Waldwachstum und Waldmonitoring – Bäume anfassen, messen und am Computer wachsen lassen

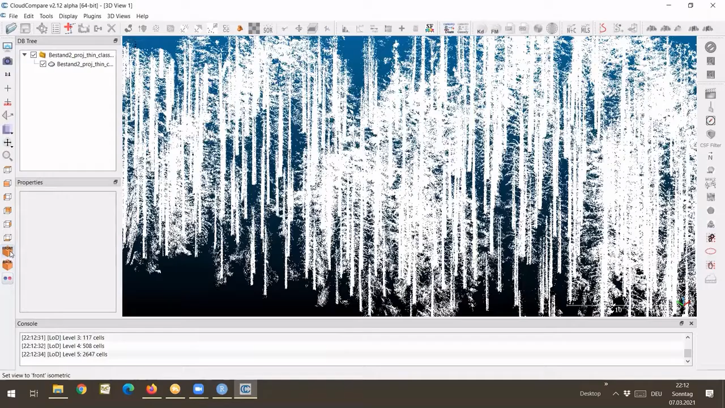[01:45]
Hier können auch Details wie Astlängen und Astdurchmesser gemessen werden.